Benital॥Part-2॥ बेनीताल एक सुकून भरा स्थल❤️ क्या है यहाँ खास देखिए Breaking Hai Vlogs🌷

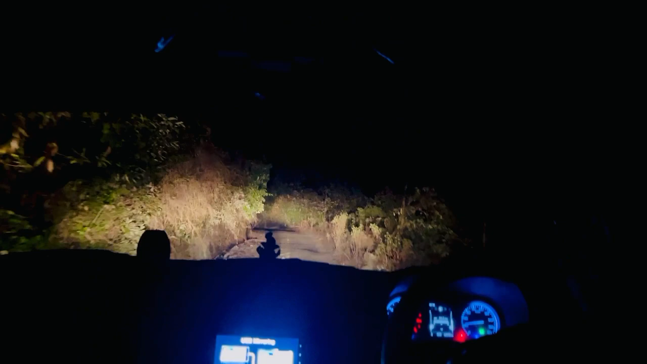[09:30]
जानवर हमको मिल सकता है इसलिए हमने खोला है अभी कैमरा जाए अभी निकला आप निकला